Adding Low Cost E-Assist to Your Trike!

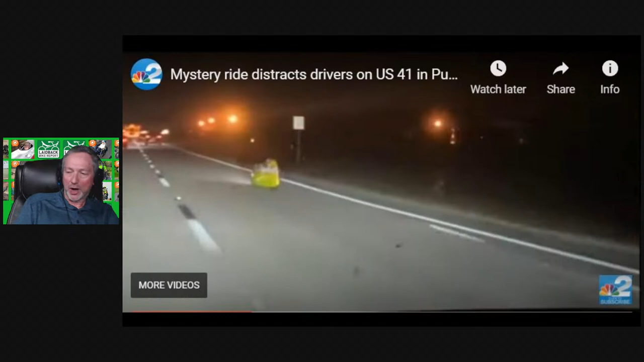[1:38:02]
the attention of drivers on on a florida road was identified as an enclosed recumbent bicycle michael rude captured video when he spotted the bright yellow vehicle which he compared to a spaceship on us 41 in puta gorda